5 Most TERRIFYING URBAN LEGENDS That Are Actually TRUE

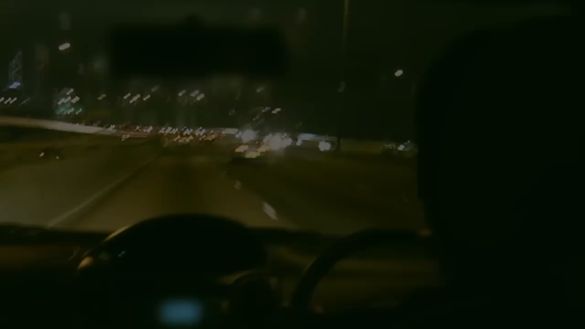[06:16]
glimpse of the man in the car and she was scared but had no choice but to keep driving she sped up and